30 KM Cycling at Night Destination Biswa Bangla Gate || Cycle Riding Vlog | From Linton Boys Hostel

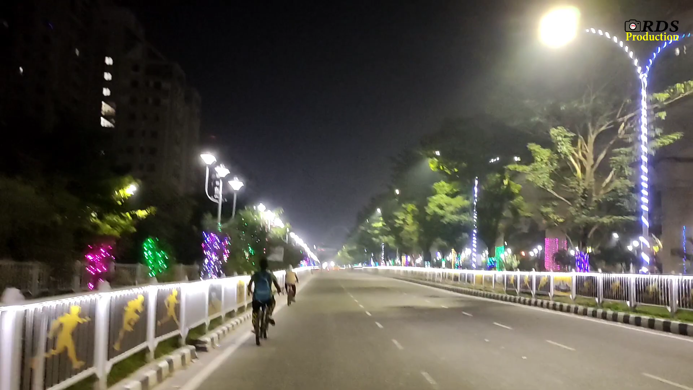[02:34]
এই যে আমাদের আমাদের ডেস্টিনেশন পৌঁছে গেলাম।
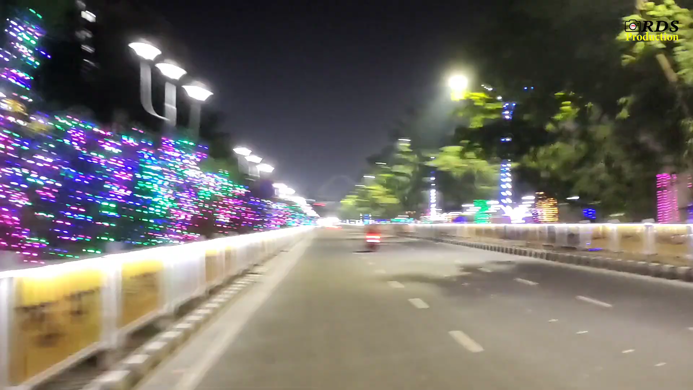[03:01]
আমরা আমাদের প্রায় 15 কিলোমিটার, আমাদের হোস্টেল থেকে প্রায় 15 কিলোমিটার ডিস্টেন্সে এটা বিশ্ব বাংলা গেট। এই তো দেখা যাচ্ছে তার
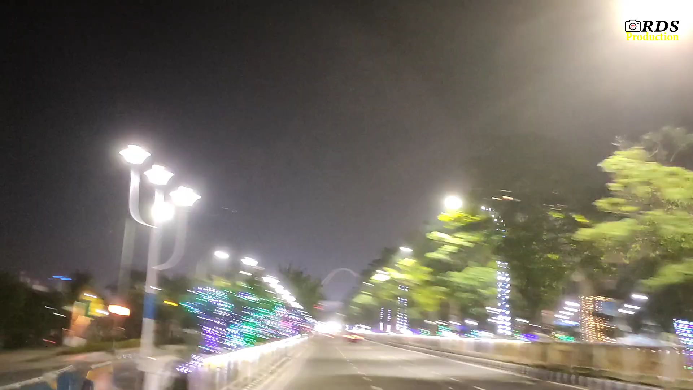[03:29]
তো গাইস, পৌঁছে গেলাম বিশ্ব বাংলা গেট। এই তো ওই ভিডিও হচ্ছে ভাই, বউ এইসব কিছু না, কথা না।
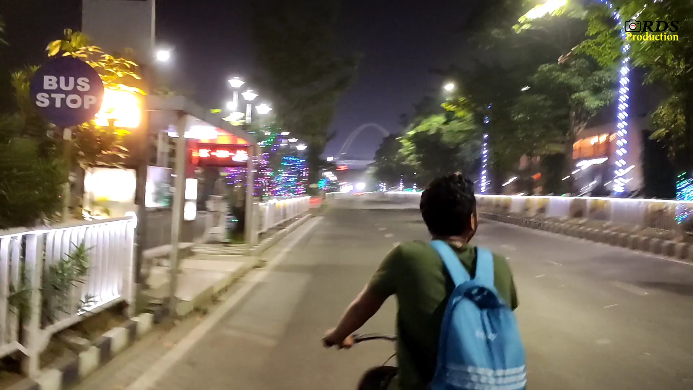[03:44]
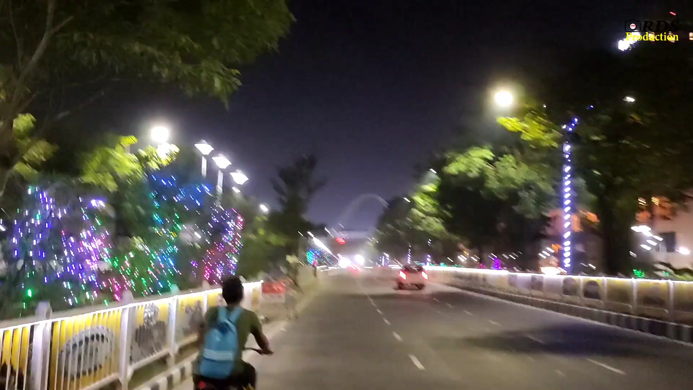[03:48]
তো হাত চুটা সাইকেল চালিয়ে ব্যালেন্স রেখে আমি সে চালাচ্ছি, বিশ্ব বাংলা গেটের ফটো করছি।